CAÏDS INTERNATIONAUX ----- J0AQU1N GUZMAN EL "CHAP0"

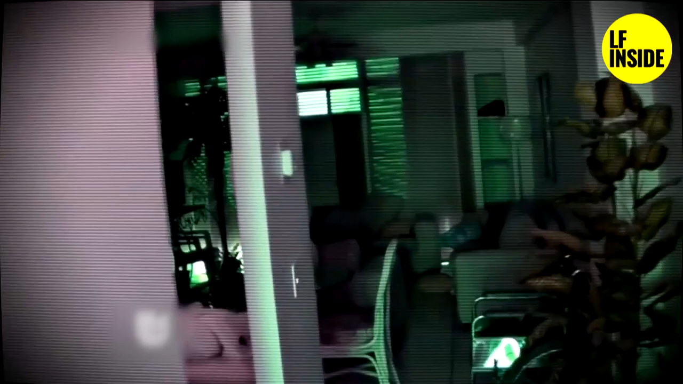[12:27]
Les militaires neutralisent les gardes du corps de Joaquim avant de s'introduire dans sa chambre.